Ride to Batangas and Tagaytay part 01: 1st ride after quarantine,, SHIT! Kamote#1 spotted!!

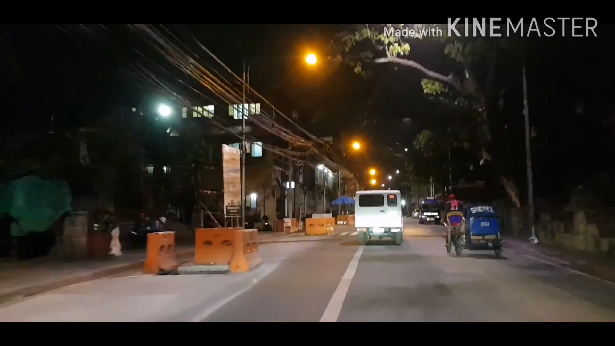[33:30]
Diba? Himala, wala rin checkpoint. Nakatulog si sir. Napagod siya umaga. Umaga kasi yung shift siya. Kaya nagpapay niya siya sa gabi.
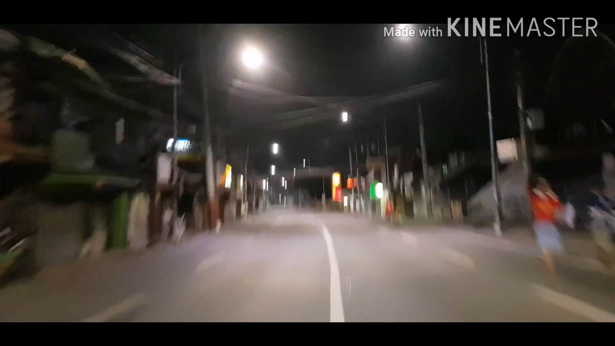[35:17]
Ang layo ng U-turn dun eh. Pero pagka umaga, again, wala naman tao eh.
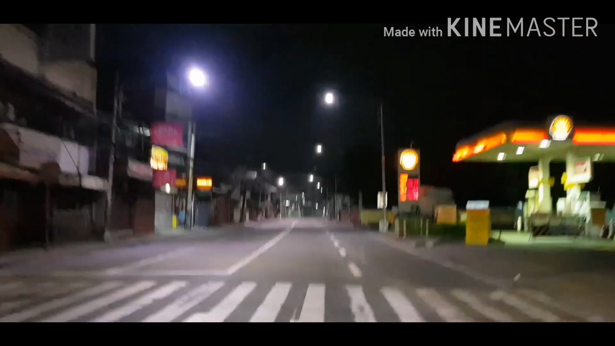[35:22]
Delikado eh. Ganyan naman tayo mga Pinoy, di ba? Kasi makakalimutan. Anyway, just make sure, hindi ko kayo inuuskahan kasi ako, gawain ko din yan paninsan. Just make sure na nagagawin yun, mag-iingat kayo, ha? Tignan nyo, kung may tatawid, may dadaan. Okay? So, nandito na tayo sa May Las Piñas sa General Hospital.
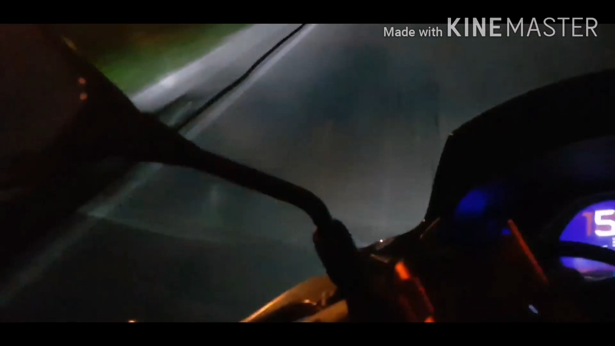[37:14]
Eh, yung U-turn tayo, kailangan natin pumunta dun sa U-turn. So, don't be ingat, ha? Okay! Ayan na. U-turn tayo dito.
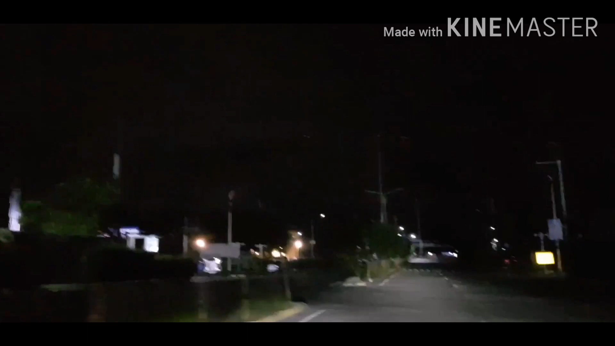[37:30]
Tapos kakanan tayo dito. Akala nyo, yun na, no? Hindi, ha? Kakanan pa tayo. Kakanan. Tapos pagdating sa dulo, akala nyo, yun na, ha?
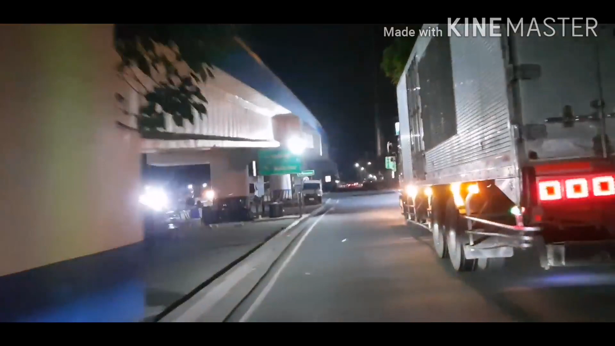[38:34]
O, nakita niyo yan, di ba? Liligo na si kuya. Kuya truck. Eh, nandun siya sa kanan.